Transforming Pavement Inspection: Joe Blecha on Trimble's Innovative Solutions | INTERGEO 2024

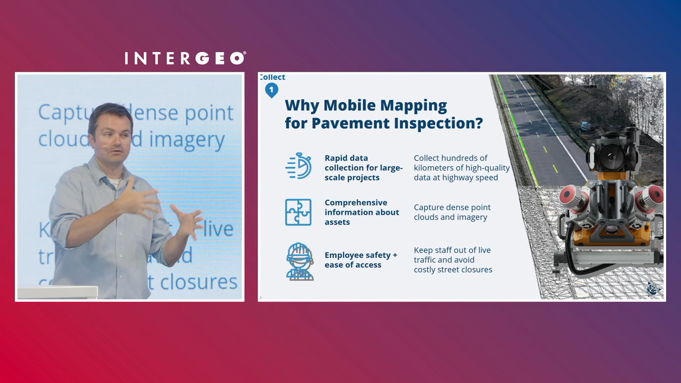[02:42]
So you don't have to do anything like rolling lane closures, which can be costly to contractors or to service providers. It also keeps human beings away from vehicles moving very, very quickly. Always, always good. Keep us and our employees safe. All right.
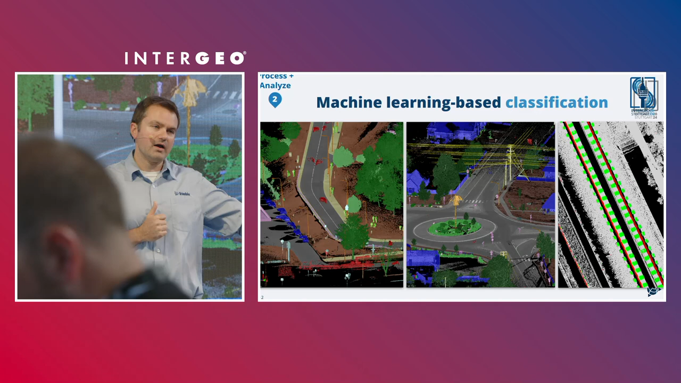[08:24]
We have machine learning-based point cloud classification. And this is really nice because it's come so far throughout the years. Back when we released the SX10 in 2016 now, we introduced this ability to label and classify data. So if all you are interested is in trees, there's a tree class, a vegetation classification. If all you're interested in ground for some topography work maybe, there's a ground classification.
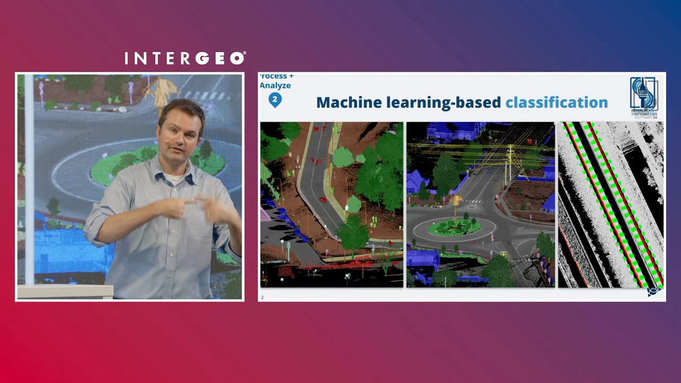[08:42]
Well, that's been really, really improved here over the last year or two by leveraging some machine learning, adding additional classes. We've got a rail classification now as well.
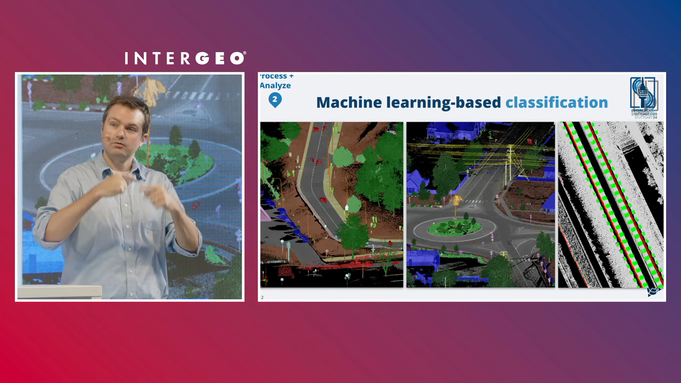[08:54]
And so with a click of a button, the routine runs, and you get these point cloud classes automatically. Next.
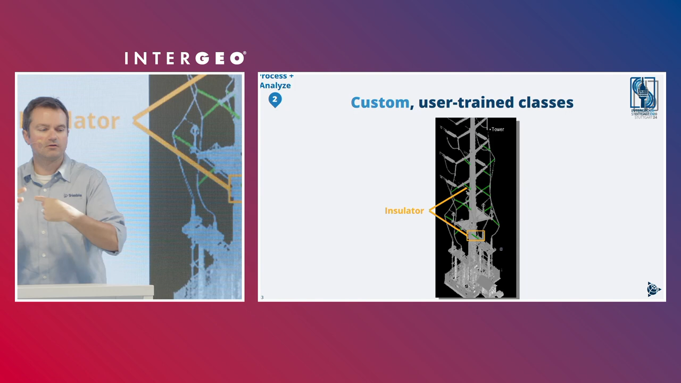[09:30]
You feed the model a couple of these geometries and these objects, and it learns itself. You train the model yourself. And then, hey, you have a custom-trained insulator class for then you to use across your organization.
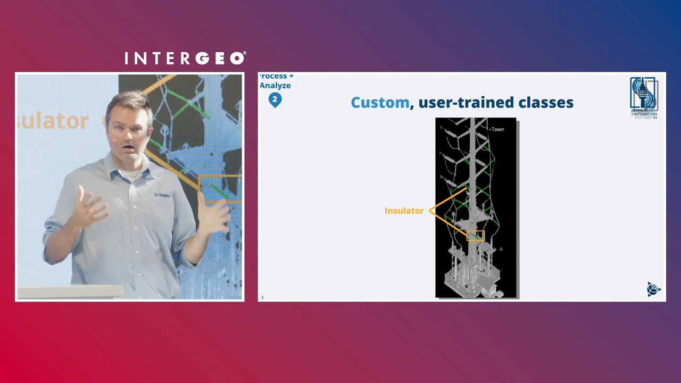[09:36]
Share it outside of the software. These can be shared and can
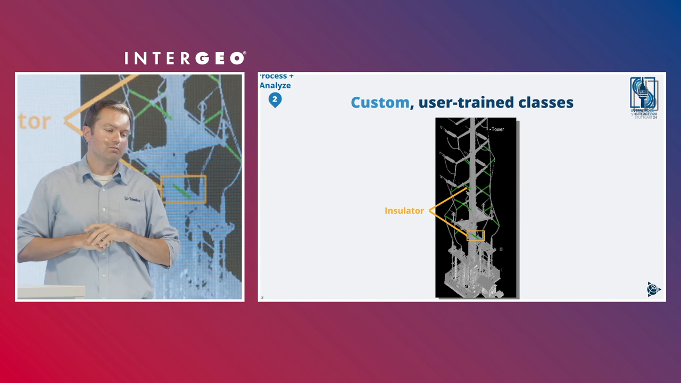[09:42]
be a nice competitive advantage for you in your workflow. A couple more of these. The, shown here, electrical boxes in the orange kind of square, maybe a little hard to see.
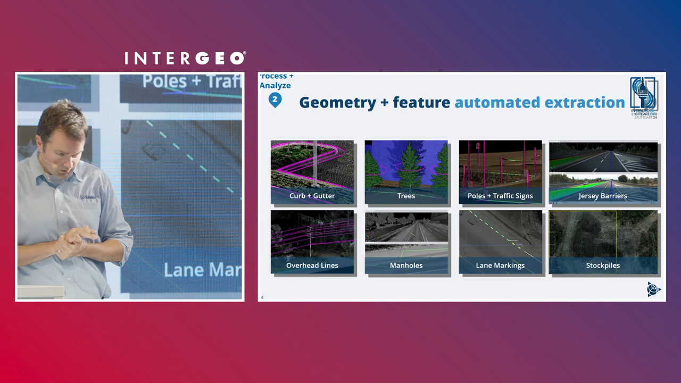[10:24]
We've got a whole slew of different feature extraction tools as well between curb and gutter and trees,
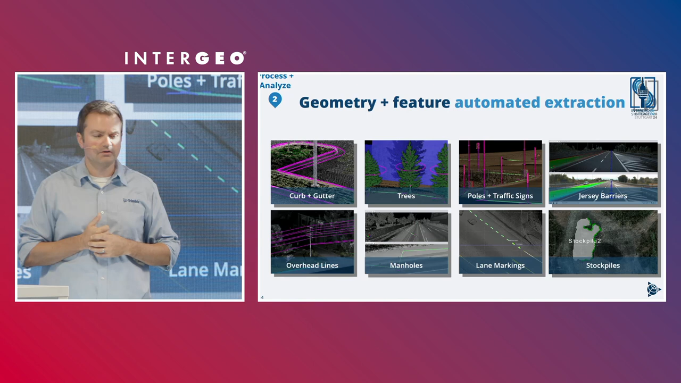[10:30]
geometries such as overhead lines or jersey wall barriers.
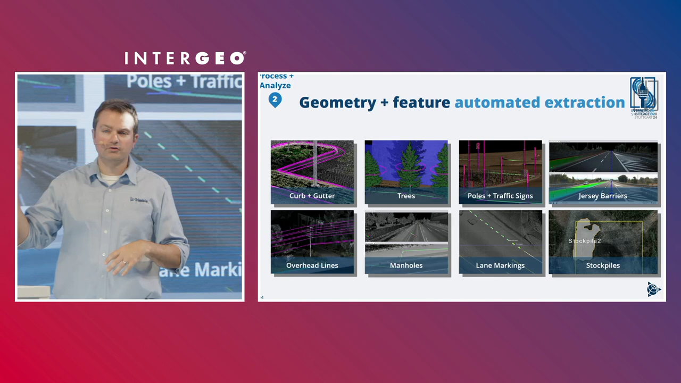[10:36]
And then my recent new favorite is the stockpiles tool. So from a point cloud, you click on a stockpile, it classifies it, and it computes the volume for you automatically with one click. So being able to use this data, again, we're talking about pavement inspection data. And the last few slides I just went off on was these different applications for the same data, right, to be able to reuse this data.
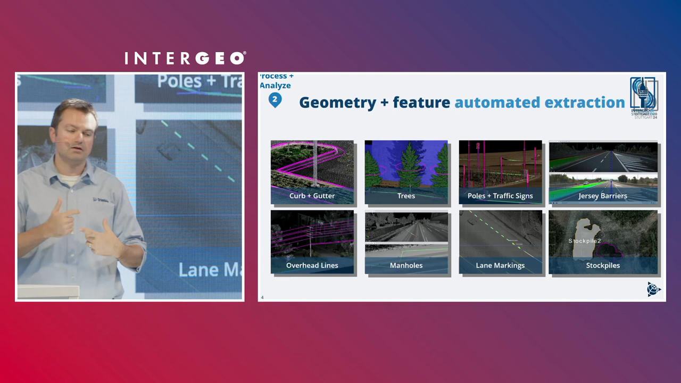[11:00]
So back to pavement inspection, what you can do with this. All right, you've got your relative scores.